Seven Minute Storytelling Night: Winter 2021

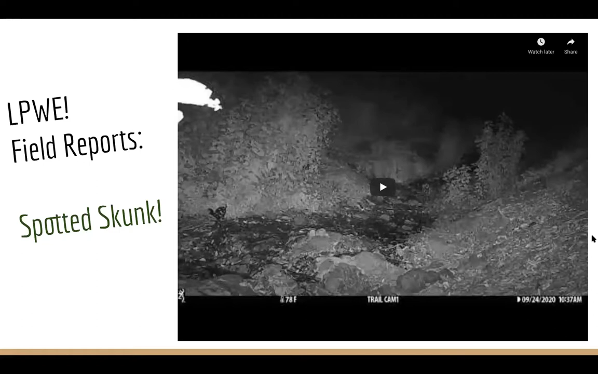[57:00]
I think they're not seen very often at all. And I've just been really excited to get spotted skunk Western spotted skunk several times on the camera this year. Everybody loves the mountain lion. Everybody loves the black bear. Everybody loves some of the big mega fauna. But I really like a spotted skunk. I'll take a spotted skunk any day. So yeah, so we'll be sharing more of these on Instagram and hopefully on a website relatively soon where some of the imagery will just be better to easy access and better quality.
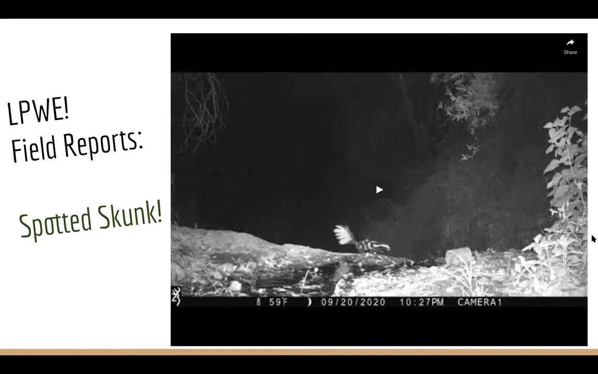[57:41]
Yeah, so the next slide I believe will show another kind of one of the grail mammals of the forest that we only saw once this year. And it's a ring tail. Some people, some people call this a ring tail cat or a miner's cat. But this is kind of one of the denizens of the rocky outcroppings of our forest areas. And it's this is not a great clip, but it's the only one we got of a ring tail this year. So I really wanted to include it. If you want to see it more clearly or better follow up with me and I'll send you a I'll send you a link.